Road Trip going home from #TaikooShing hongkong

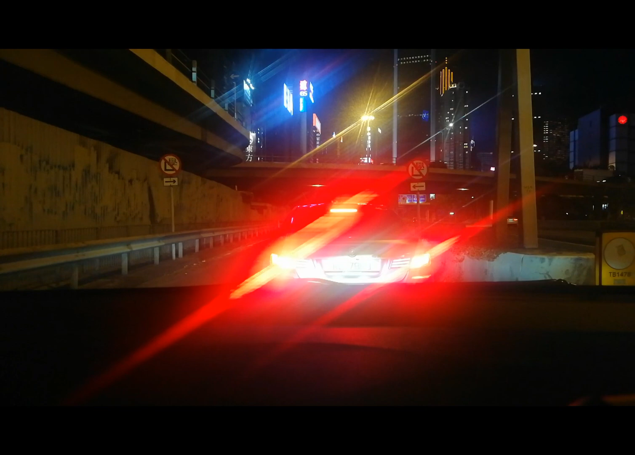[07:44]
Mahal lang toll gate dun. Dito, nasa 20. Doon nasa ano, mga 50-50. Kaya dito mission na talaga ng pag-traffic. Patient ka talaga.